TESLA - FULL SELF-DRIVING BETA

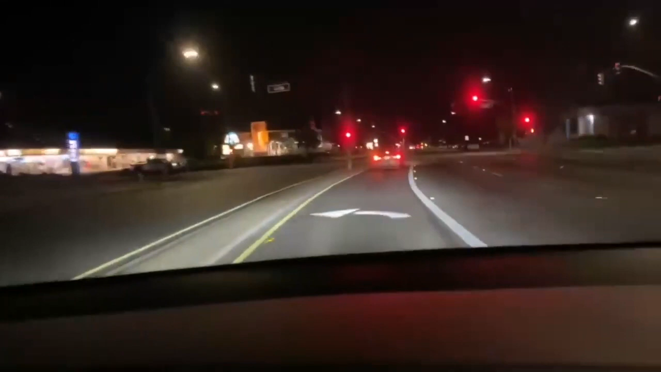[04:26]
You have to stop right There's a lot There is a person Talk to me
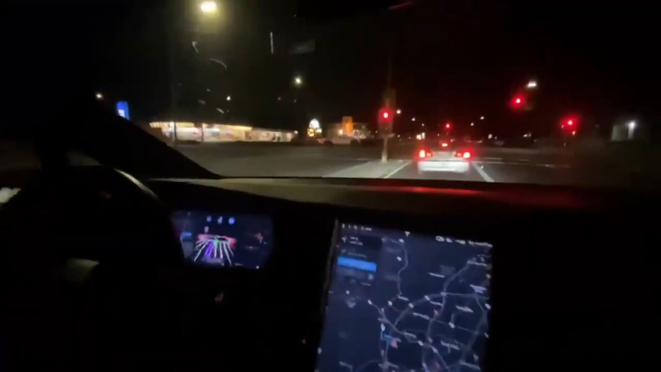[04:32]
Oh my god It's Jordan, no way Oh my god No hands on the steering wheel No hands on the steering wheel Oh my god Oh my god So far Here we are Vegas Amazing
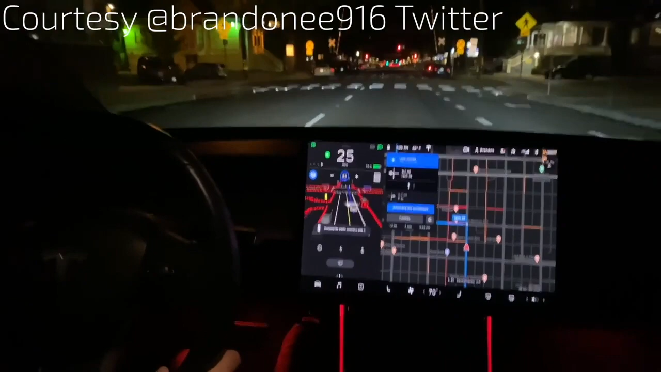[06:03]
so Turn left Catmull What are you doing?